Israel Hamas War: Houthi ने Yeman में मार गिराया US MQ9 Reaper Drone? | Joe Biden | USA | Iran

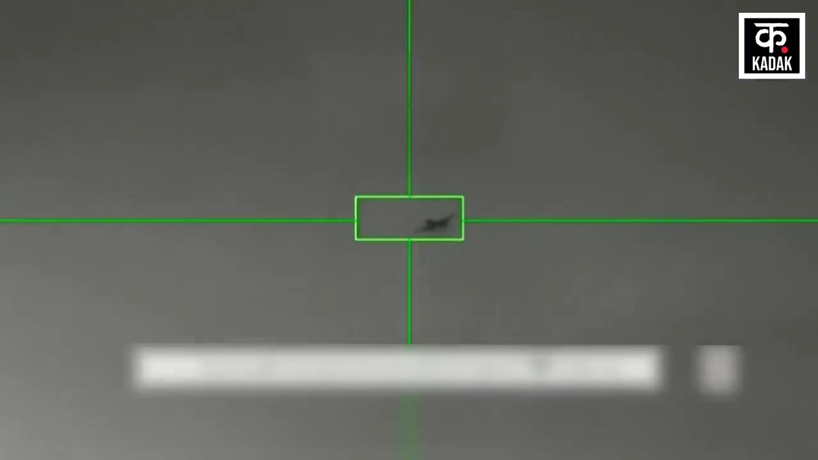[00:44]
اس ویڈیو میں ایک مونٹرنگ سکرین نظر آ رہی ہے جس میں ایک اڑتی ہوئی وستو کا پیچھا کیا جا رہا ہے اور اس کے بعد اسے مار گرائے جاتا ہے ہوتی کا کہنا ہے
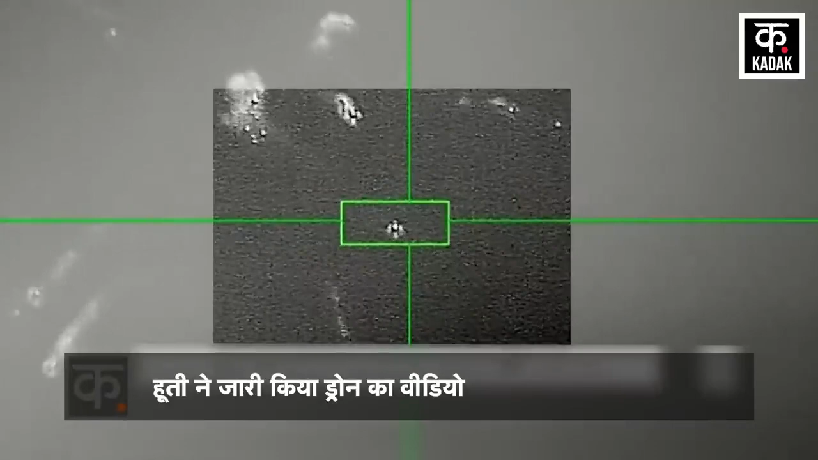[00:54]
کہ ویڈیو میں دیکھ رہی وستو امریکہ کا ریپر ڈرون ہے جسے تبہہ کر دیا گیا ہے
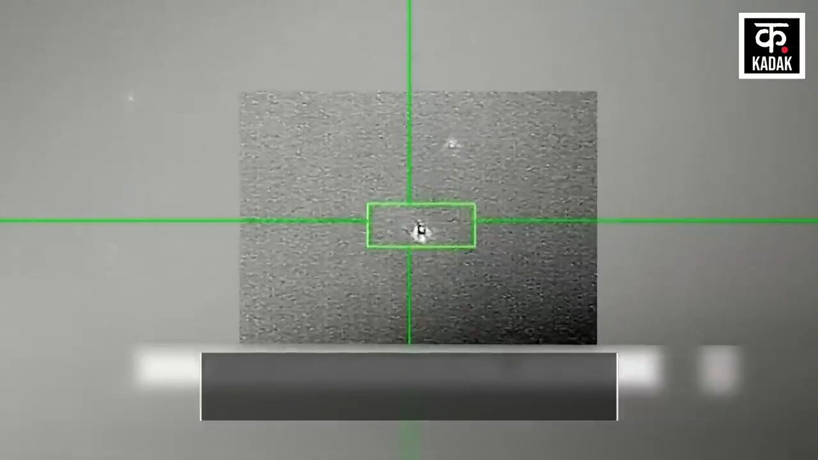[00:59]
اس ویڈیو کے کیپشن میں لکھا ہے کہ زمین سے ہوا میں وار کرنے والے ہتھیار سے ڈرون کو گرہ دیا گیا
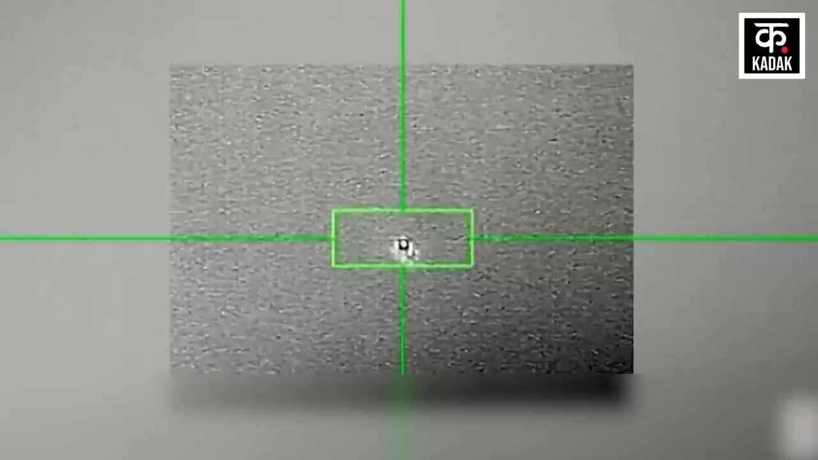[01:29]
حالانکہ ادھکاری نے یہ نہیں بتایا کہ ڈرون کو انتر راجچے ہوای شیطر میں مارا گیا ہے
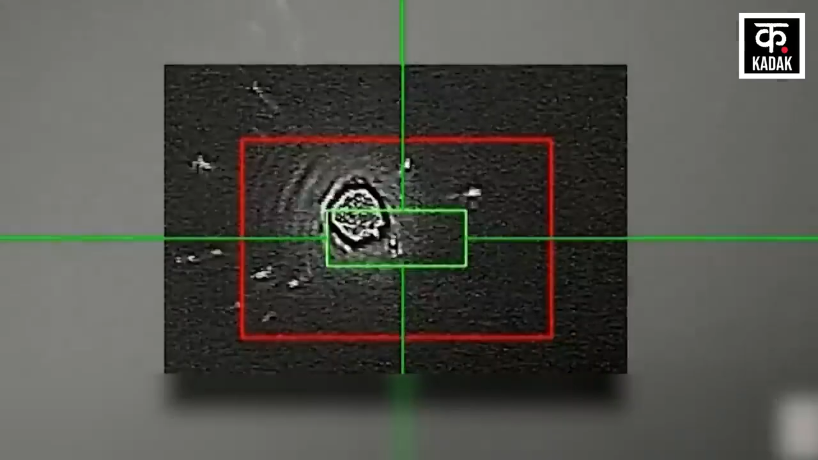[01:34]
وہیں دوسری طرف ہوتی کے سینے پروکتہ نے کہا کہ یمن کے جل شیطر کے اوپر اڑ رہے ڈرون کو مار گرائے گیا ہے